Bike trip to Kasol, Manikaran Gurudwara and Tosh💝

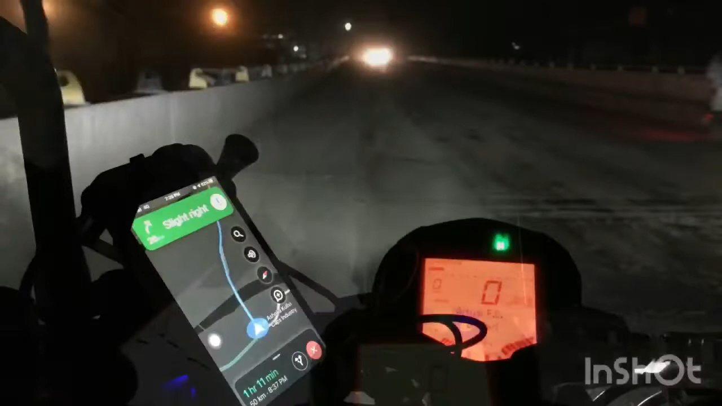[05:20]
so this is the beauty of Kulu at night the time was around 8 p.m.